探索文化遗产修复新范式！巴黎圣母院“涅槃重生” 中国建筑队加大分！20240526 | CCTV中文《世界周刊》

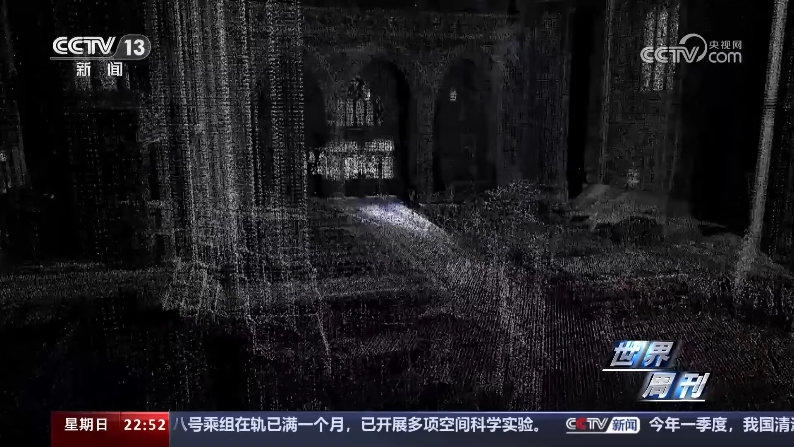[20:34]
對巴黎聖母院進行了數字化採集
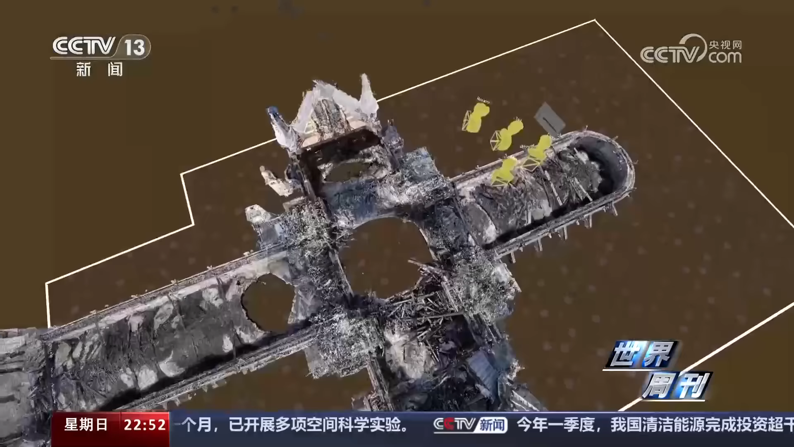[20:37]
工業軟件巨頭法國達索公
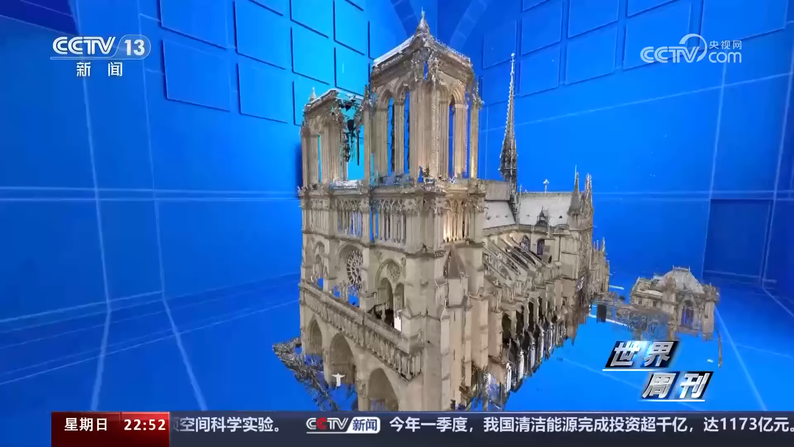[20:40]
司也利用數字資料製作了供專
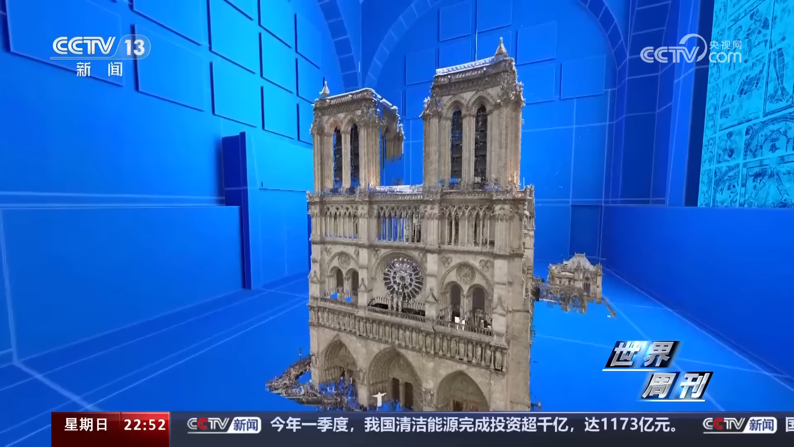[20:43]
業人員使用的增強現實體驗